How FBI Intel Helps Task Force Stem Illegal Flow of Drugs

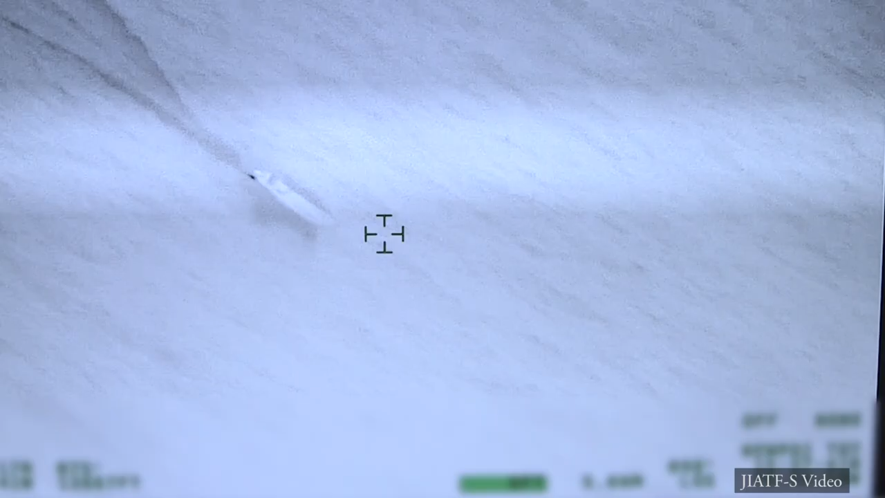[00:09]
A boat capable of carrying $30 million worth
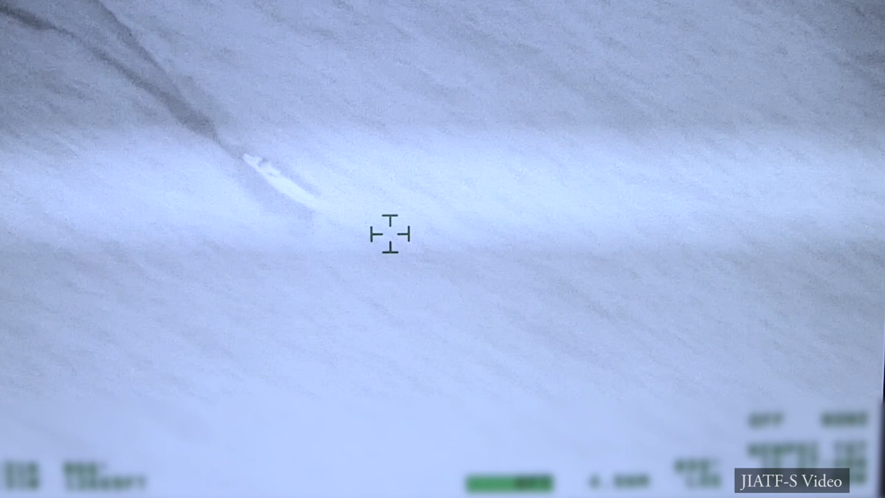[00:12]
of cocaine is being tracked off the coast of Central America.
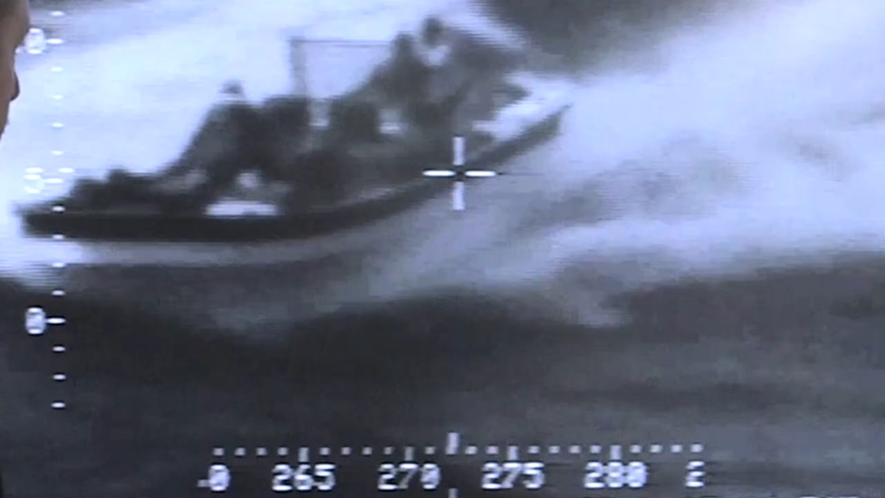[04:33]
with a cache of weapons and cocaine. The tip came into Jayadav, where a watch floor commander sought assistance from Honduran liaison officer,